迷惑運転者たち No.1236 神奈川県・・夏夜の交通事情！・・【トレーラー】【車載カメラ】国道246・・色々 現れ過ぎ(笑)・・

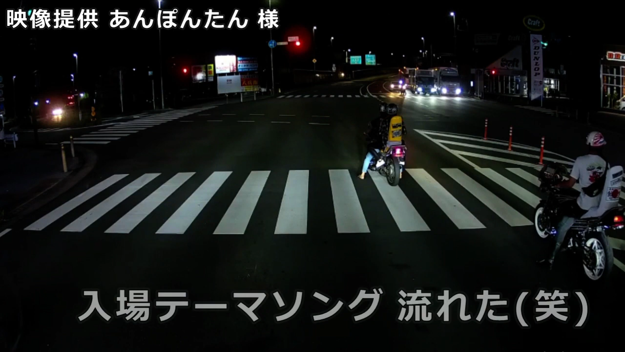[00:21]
いやー、なんだこれ、食事付きか、ヘルメット。食事付きを侮辱するような真似はしてないでほしいな、個人的には。なナンバー全部跳ね上げちゃったしな。もう悪いことしたら逃げる気満々だよね。
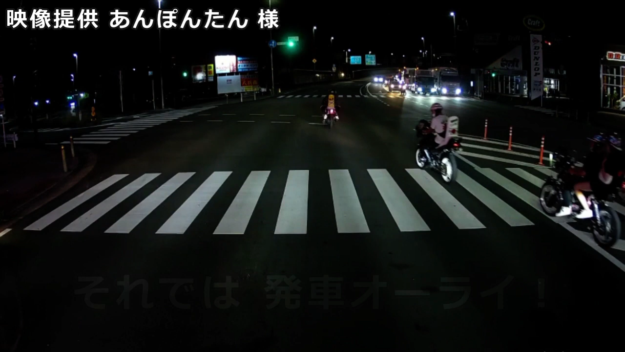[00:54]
随分かっこ出たな、あの1台もな。あれはまあ別物だろうけどな。これさ、追いかけんのか。はい、ここなんだこれ。